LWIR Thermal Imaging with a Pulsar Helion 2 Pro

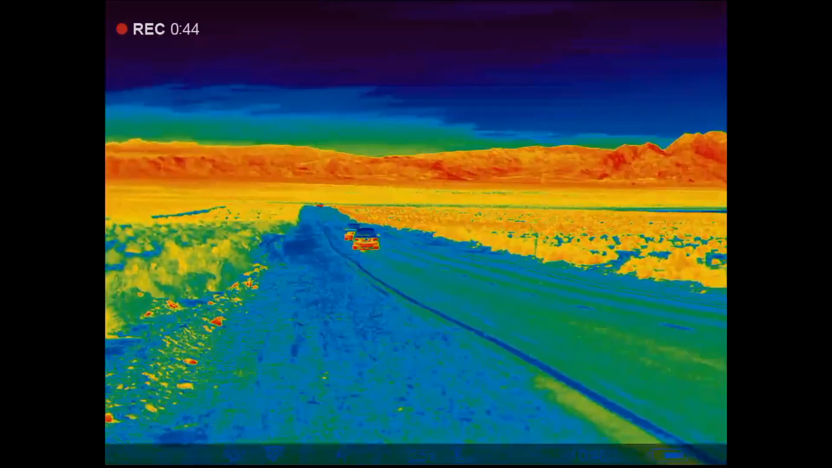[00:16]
Thermal imaging is so fascinating. We can see things in total darkness. It operates primarily in the long-wave infrared portion of the spectrum and as opposed
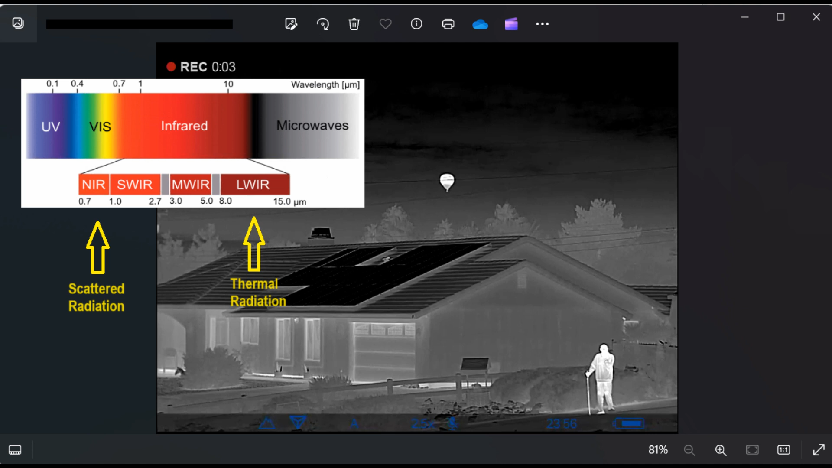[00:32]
to near-infrared and short-wave where scattering predominates here it's really the emissions due to temperature.
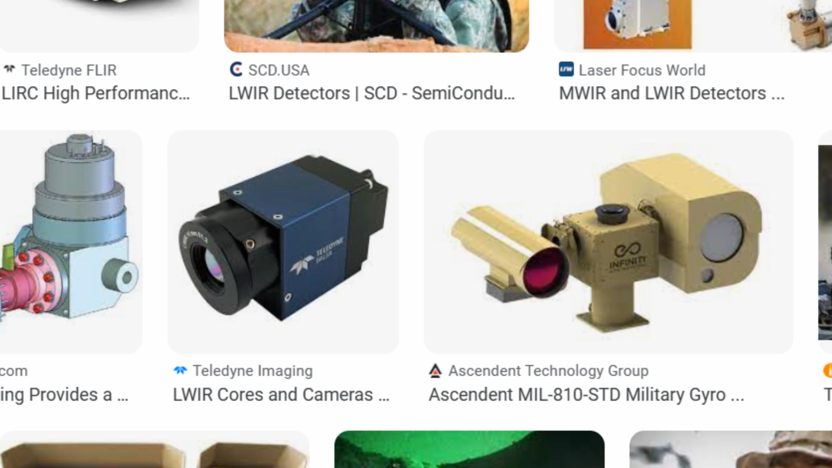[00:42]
The military has been using thermal sensors for decades to gain that
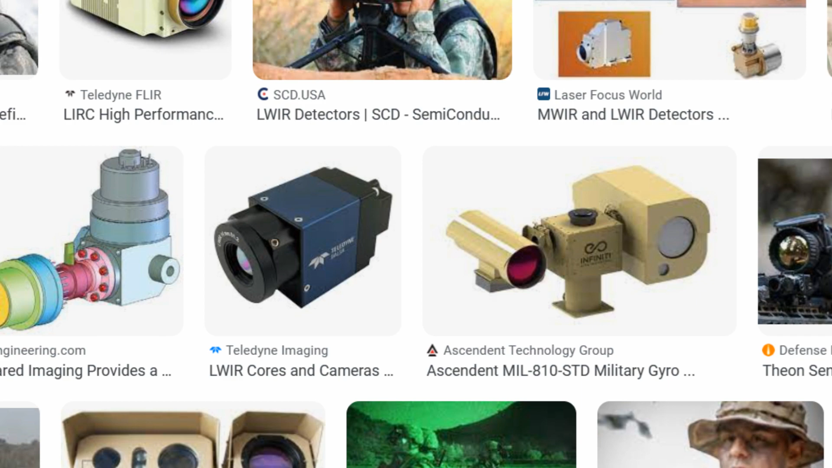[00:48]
advantage on the battlefield but there are commercial products available like these super cool sensors.
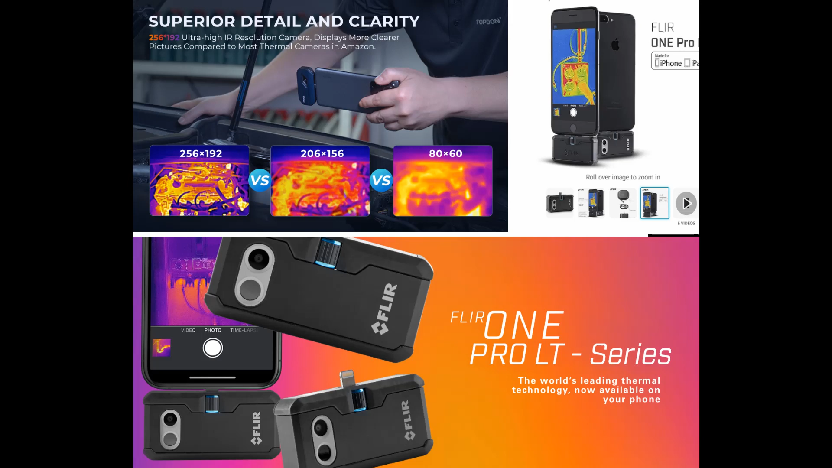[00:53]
Notice in the top left the resolution improvement. Generally these consumer products have lower resolution but I bought one of the highest resolution thermal imagers the Helion from Pulsar and I love it.
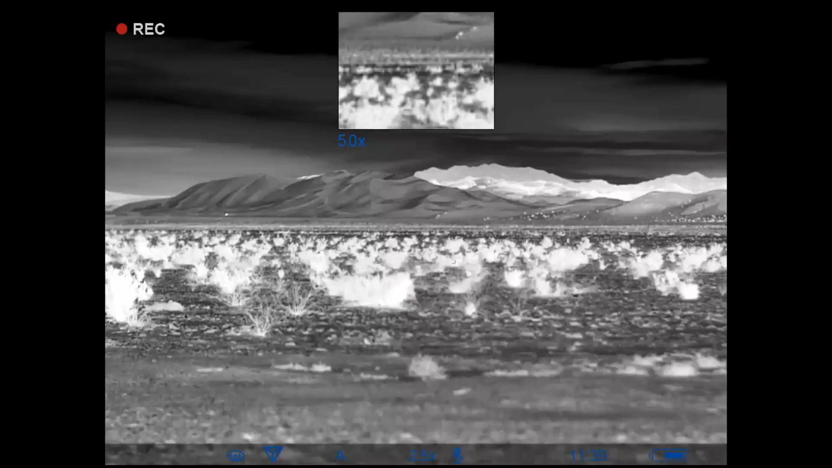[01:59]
Now this is black and white.
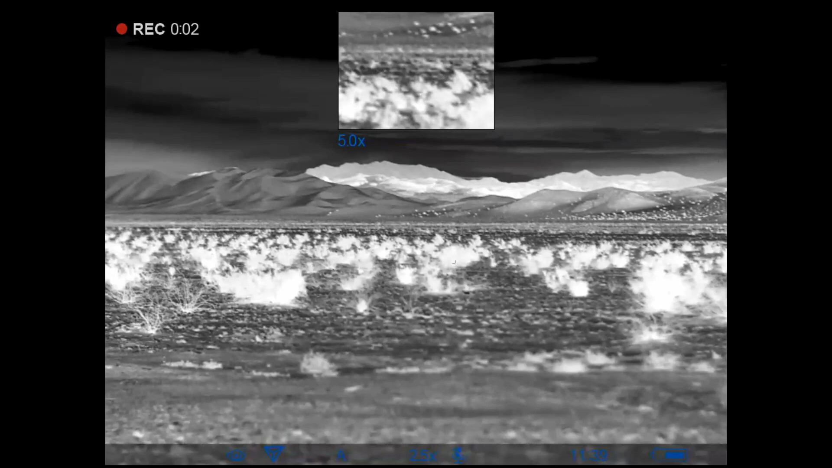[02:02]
Total darkness. Moonless night. I was driving through the desert and the dark hills.
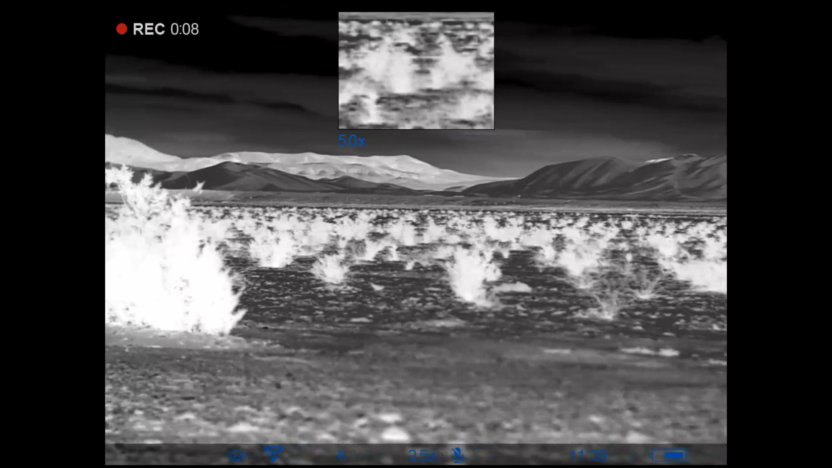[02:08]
Those are actually dunes. The Dumont Dunes. Sand is cooler. Now this is looking down on Las Vegas from the mountains. You can barely see the stratosphere on the right.
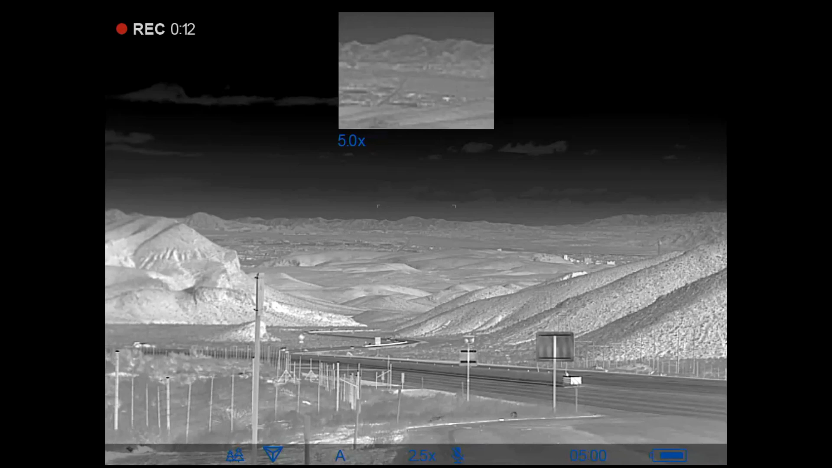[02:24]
This video clip was taken during the day and the dynamic range is actually pretty decent but at night it's actually much better. So what are some non-military applications? Well one is kind of related.
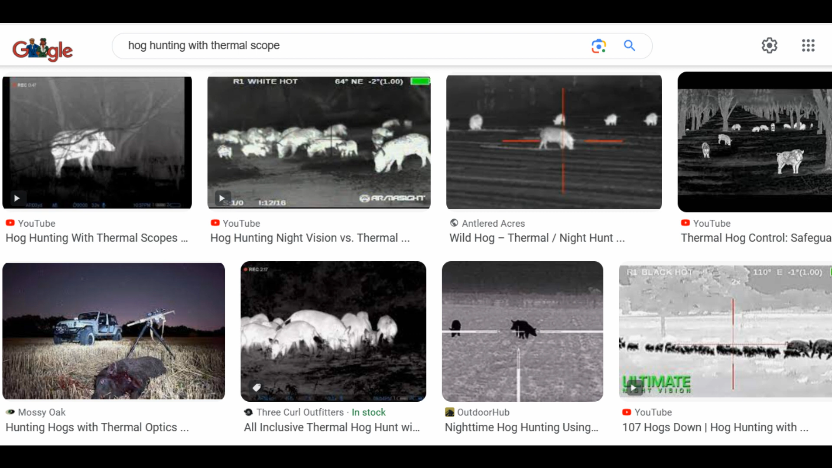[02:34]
Hunters have been using it to get rid of these pests as they call them. It's really sad to see.
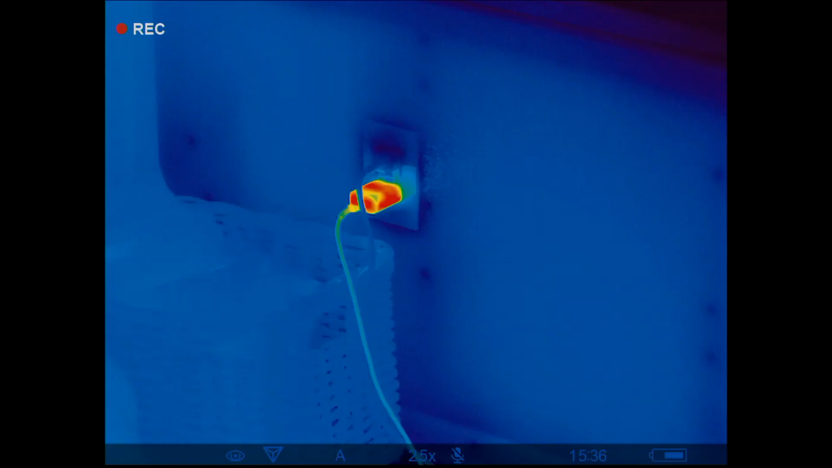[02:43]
I don't condone it.
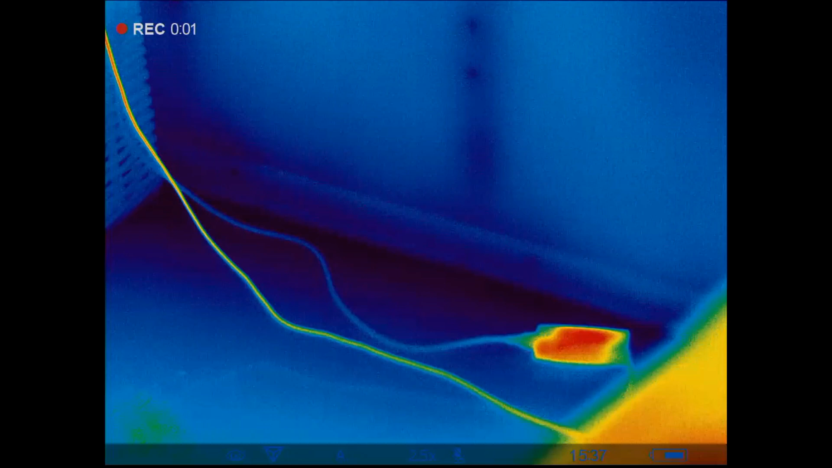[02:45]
But here's a practical thing. You can see the nails in the walls and the studs.
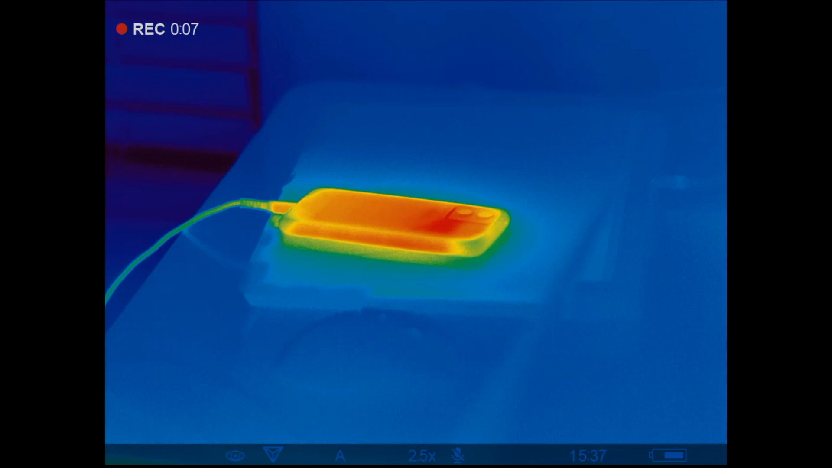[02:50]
This is in my house. There's my cell phone. So cool. Now watch this.
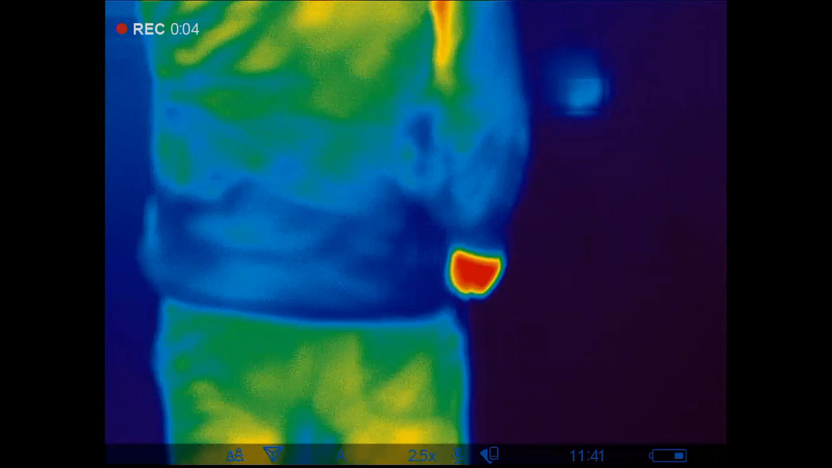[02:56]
This is really trippy. You can put your... that's me right there. I'm putting my hand on the cold wall and it leaves an imprint of my hand. And I guess law enforcement can track down suspects.
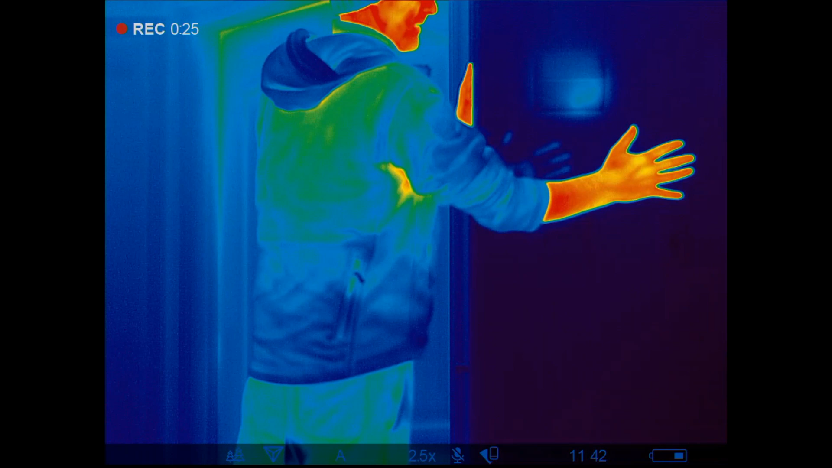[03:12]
A sheriff deputy was telling me they're using these things to track suspects at night.
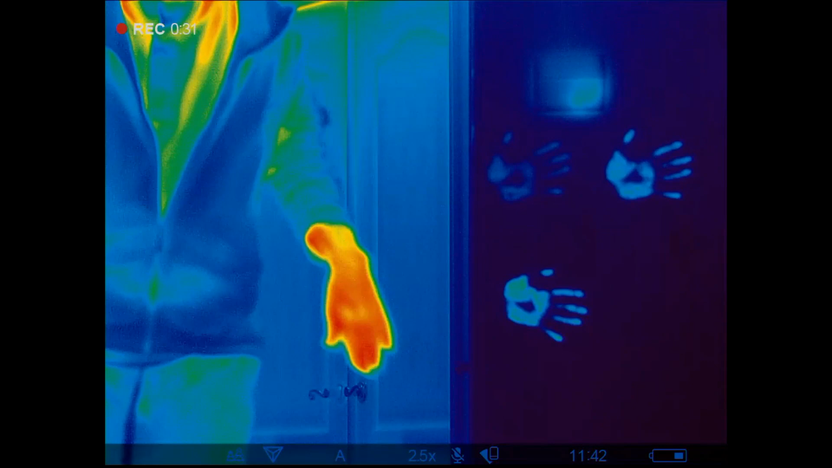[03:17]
Yeah pretty pretty interesting.
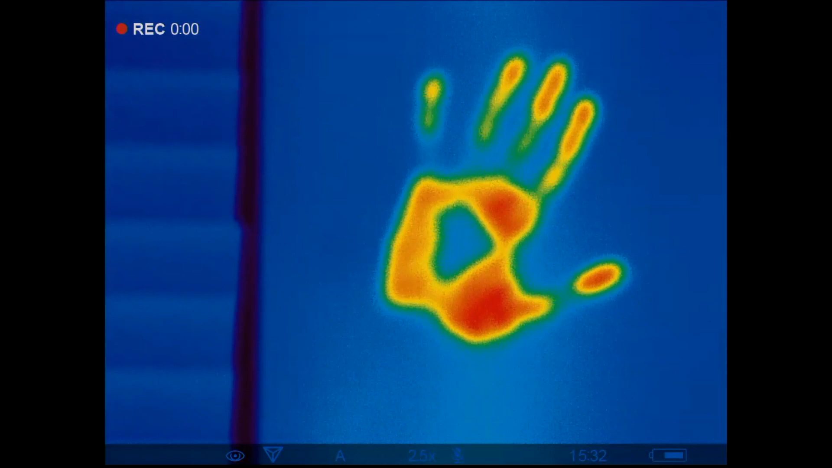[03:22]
These thermal imprints can persist for minutes.
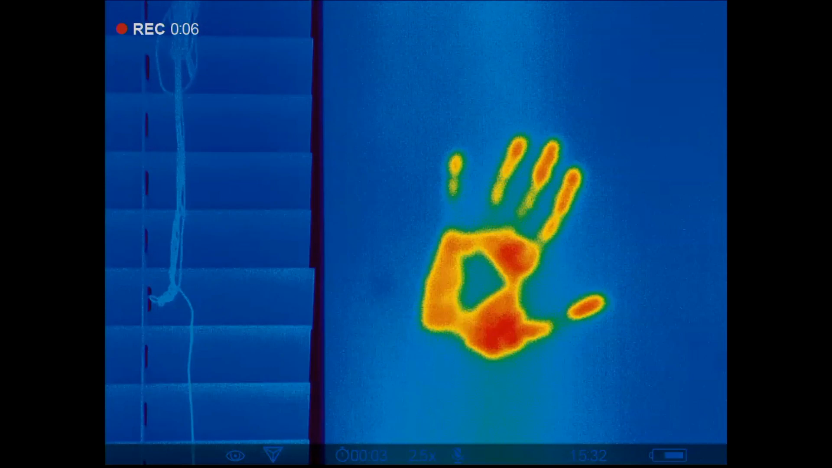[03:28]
Even after half an hour you can still tell there was something there which is quite fascinating.
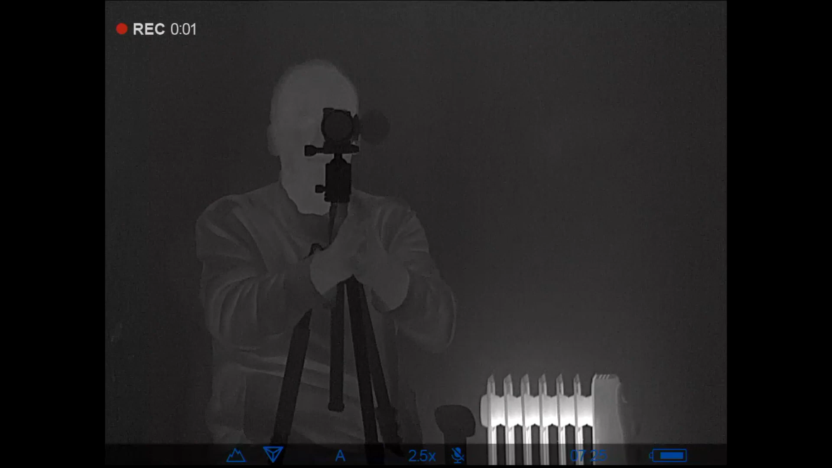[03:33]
Now here I... I'm filming in the... in a mirror. I was curious if it works but notice my hands.
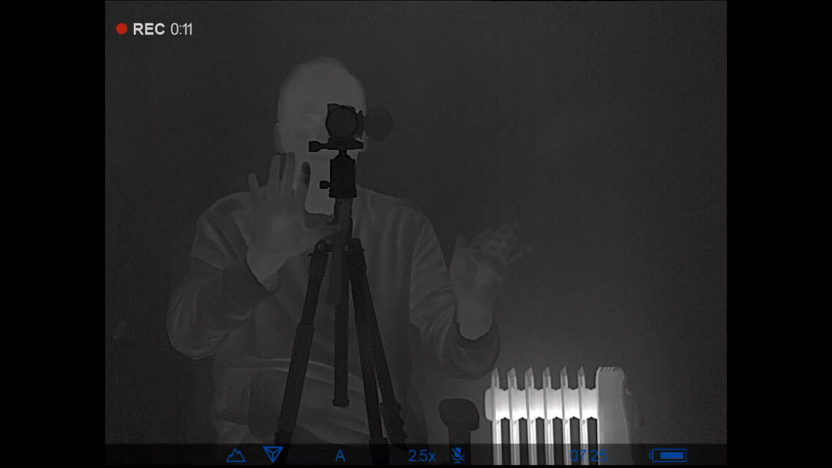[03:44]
I touch the cold part of the tripod and it leaves a cool layer on my skin which shows up black as ink. Isn't that fascinating?
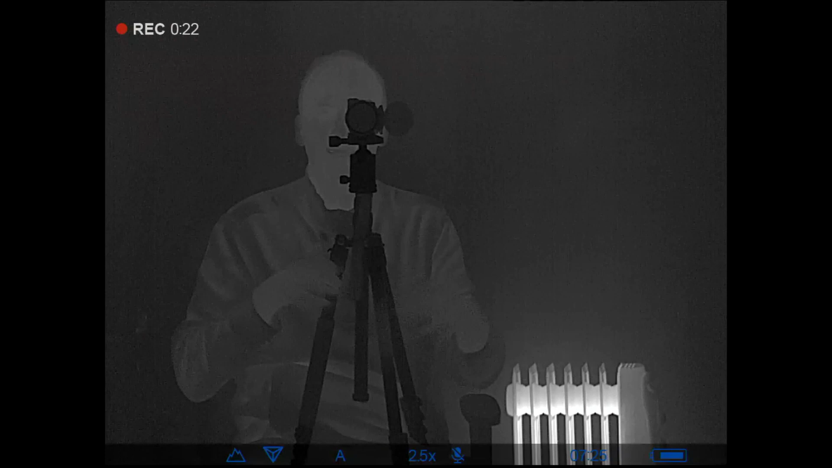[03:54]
Now here's how we did in Malibu, California.
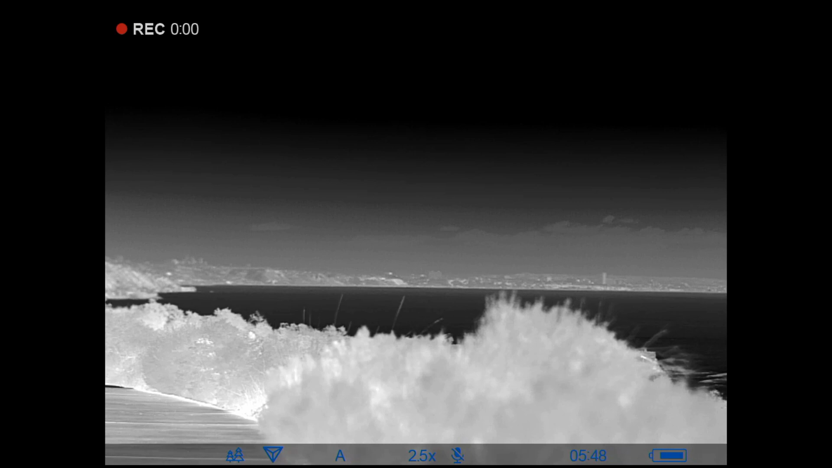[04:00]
I took it out on a fairly clear day. And this is looking from that park
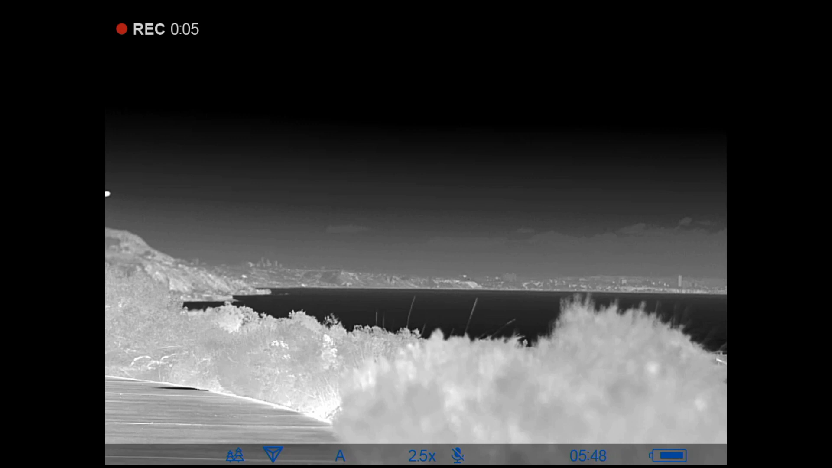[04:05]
by Pepperdine out towards LA in the distance. Look at that.
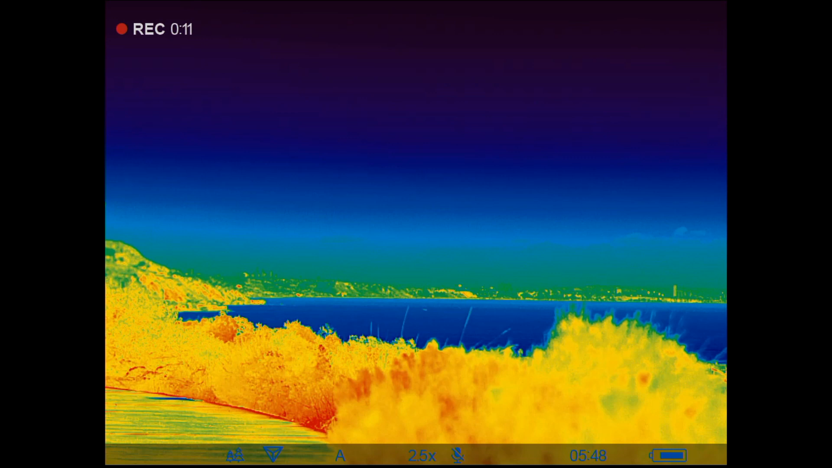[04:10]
And here I'm changing the color palette. And yeah there were some clouds and haze on the horizon.
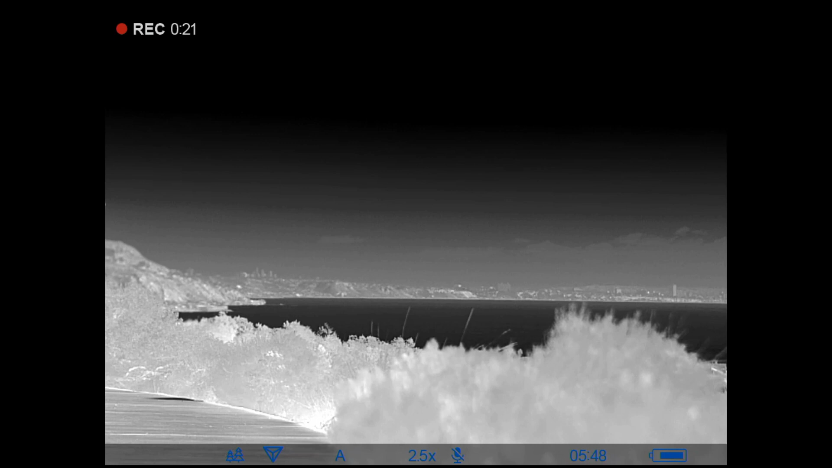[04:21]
But I could not see Mount San Jacinto. It was a little bit disappointing. Short-wave infrared and near-infrared seems to do better. It's also a matter of dynamic range. The sensors are improving constantly. But yeah you could barely see something in the distance.